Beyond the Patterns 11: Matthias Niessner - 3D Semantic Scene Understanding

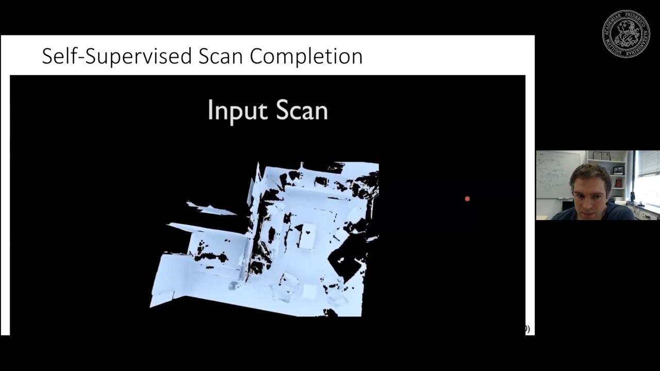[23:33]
see quite some low uh low little details already um so yeah i think i don't know i mean this is probably state-of-the-art what you can do with with generative models in 3d scans um it's not perfect yet but it's at least um i think it's a good step towards you know what
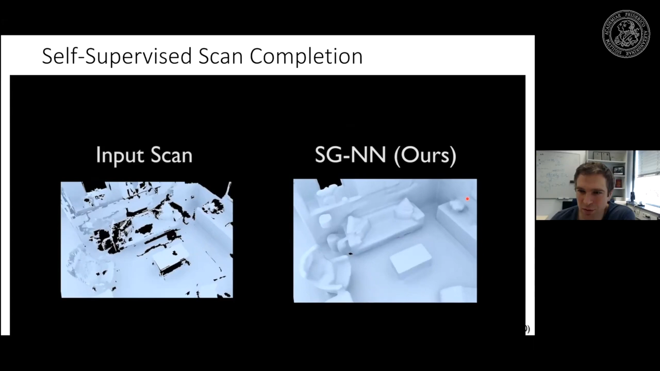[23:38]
we had before when we ran this on a single shape and even when we had this always moving artifacts and so on so yeah
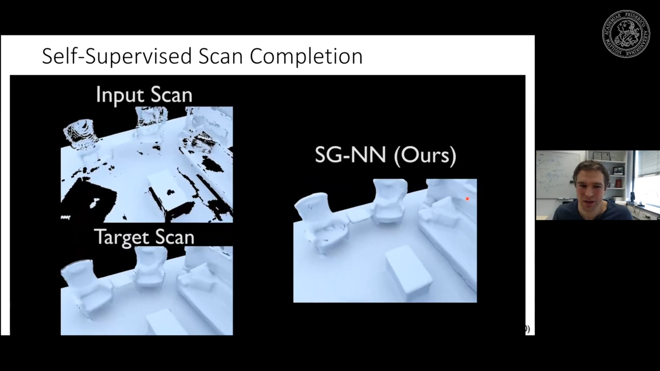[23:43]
i don't know it looks it looks pretty good um we also uh released the code um so
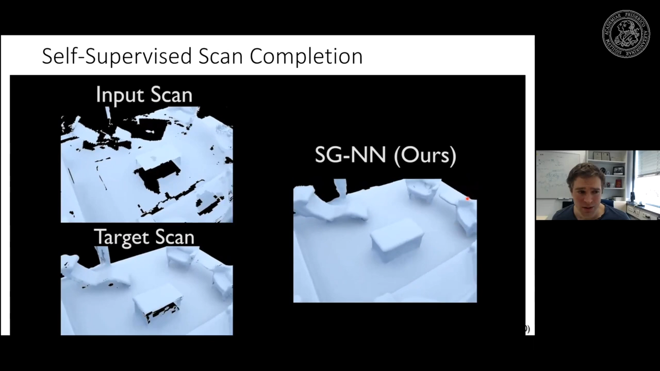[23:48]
if you want to play around with these kind of architectures also for other problems um i think it works actually remarkably
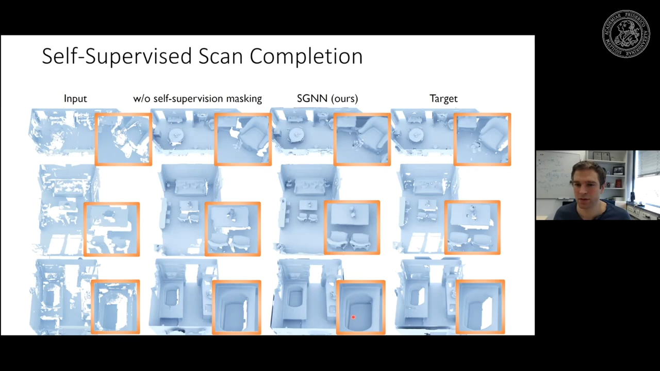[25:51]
when you're looking at this bathtub here right it looks pretty nice and um yeah this is a nice property in in the sign distance field that you have this the sign tells you which one is observed and which one is unobserved um and you know you can get pretty good um predictions here uh we can also measure the varying degrees
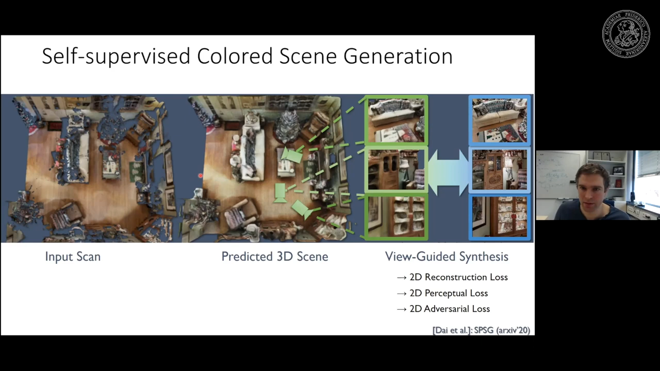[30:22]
but the question right now is based on these losses here we have to of course change the 3d predictions meaning that we have to back propagate from these 2d losses back to 3d and this is something what we do with differentiable rendering so what we do is we have a ray caster we take the tsdf isosurface ray cast the geometry and
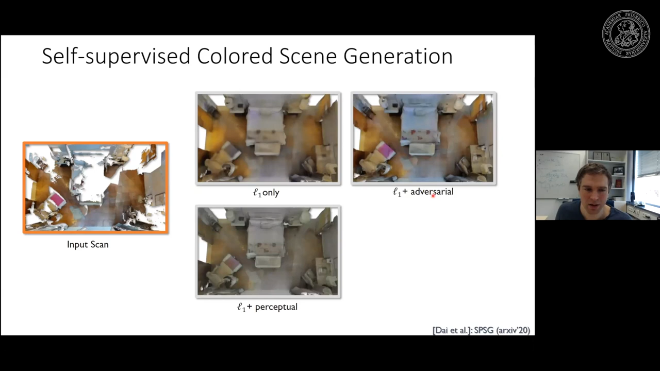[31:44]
the perception loss is it tends to to like wash out a little bit of the colors and the l1 loss tends to blur out the whole thing um and if you're combining the uh l1 with the adversarial one it gets a bit more color variety but it has a bit low level noise you can see too much here uh and if you combine all three together you're gonna get actually a relatively nice reconstruction um and yeah this is the input and this is our final prediction here so um again it's not perfect um you also see that the scan itself is not perfect um but compared to the baselines here or to the ablations that we're doing here we're getting actually pretty nice
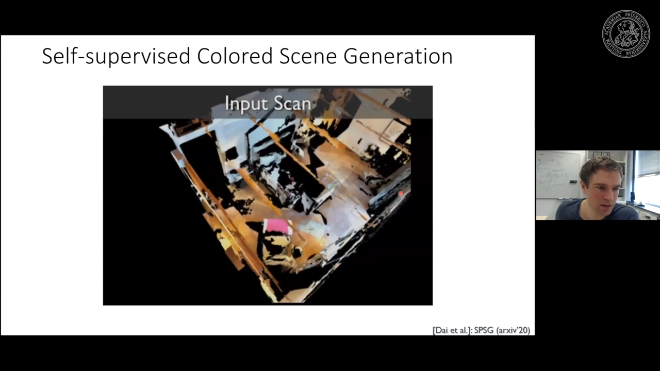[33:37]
this is our input scan and this is then our completion with the color that we're getting here at the end
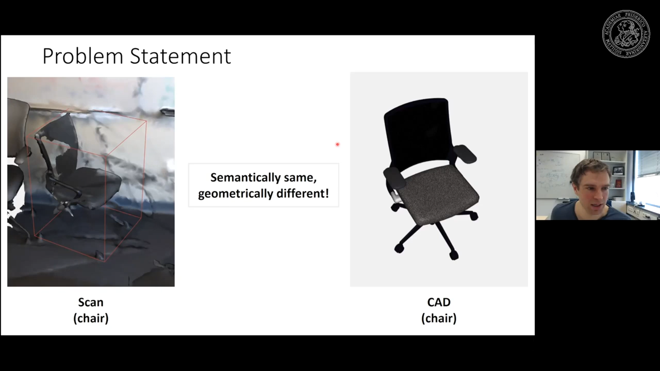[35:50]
if you try a network on this these things are semantically the same me as a human i know that these these two things match but they're geometrically different right like if you look at this chair it's not exactly the same chair right these handles here these arms unrest they're a little bit different than these ones um so we presented the scan to cat paper um um yeah about a year and a half ago um and what we're doing there is we basically have a cat database and what we're doing is we have an input 3d scan we're trying to find correspondences from the input scan to the cat models we have a 9th of pulse estimation and we're trying to align the cat models on top of it and we're learning this of course so this part here the correspondences are learned and this is an optimization we do on top of
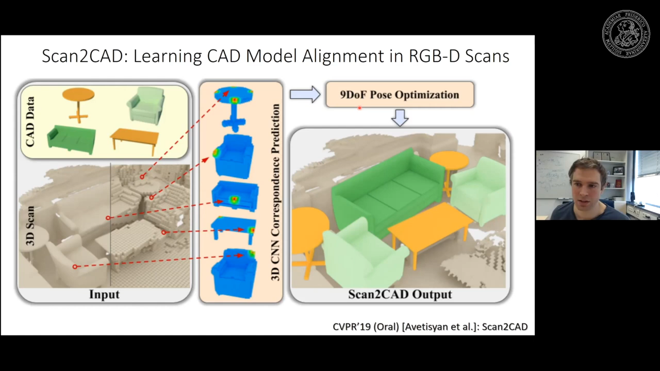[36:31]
the learned correspondences and 9th of it's because 3 for the rotation 3 for the translation and we also have 3d for the scale so we allow for anisotropic scaling of the cat models um well the biggest problem that we had we started this project and we realized there's no data set up there so we first had to create a data set um
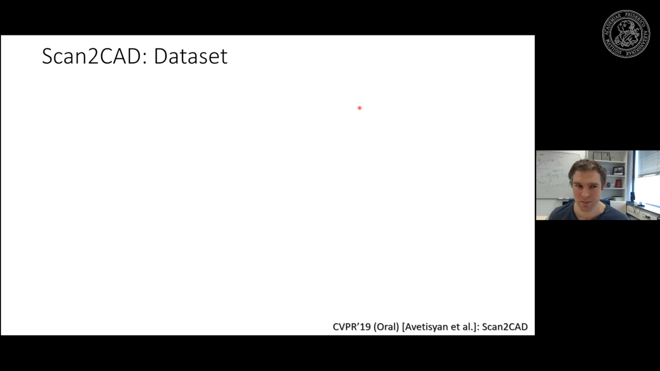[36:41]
and this was actually quite challenging because you basically need 3d scans and you annotate correspondences uh between the scans and a cat database uh so we created the scanned cat data sets
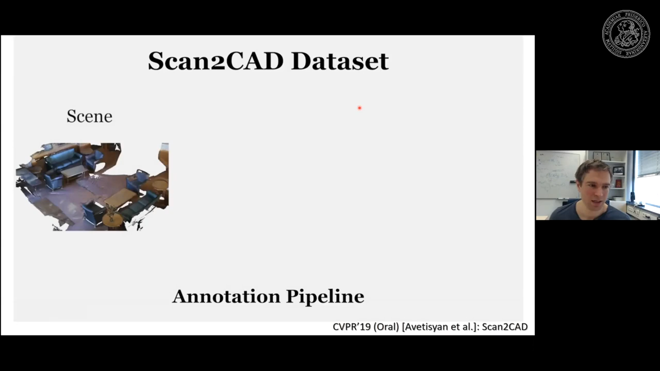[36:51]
and we saw the ideas
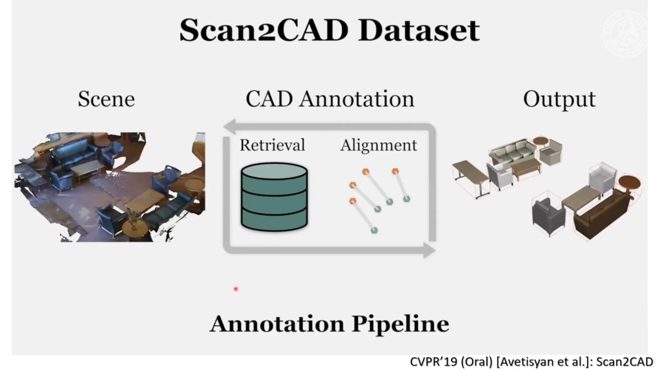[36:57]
right we have the scene right we have the cat annotations we do first retrieval and then we align and we have this kind of nice
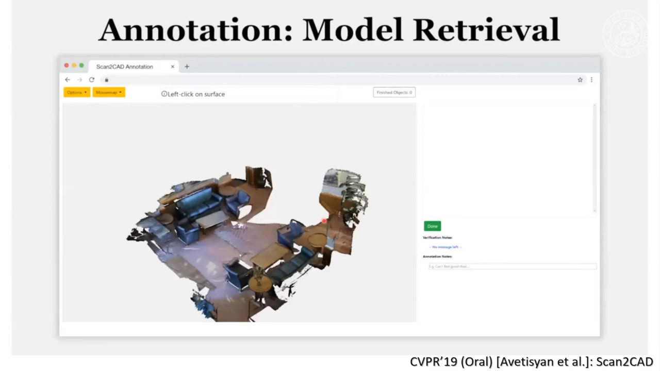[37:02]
interface here that you see on the in the web browser so we have this web interface right uh we see the 3d scan uh then on the side you see the models the user selects which model and then we select the key points between them